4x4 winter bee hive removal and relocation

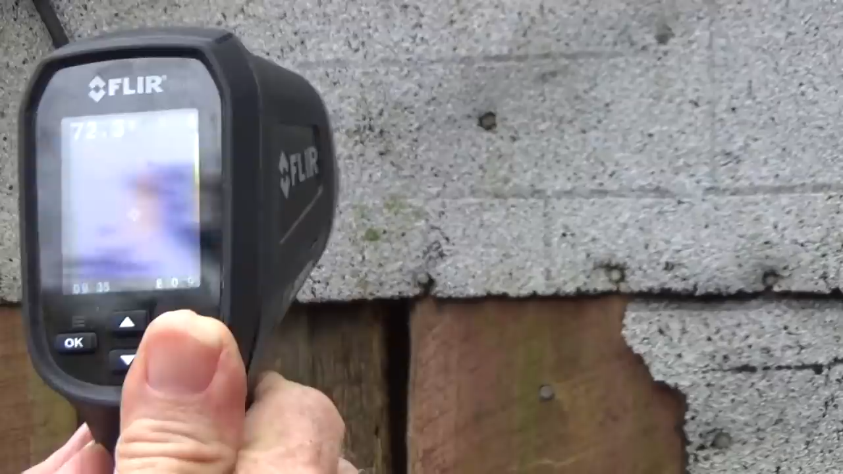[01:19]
So we only have to remove this board right here and this board right here, because that's where the bees are.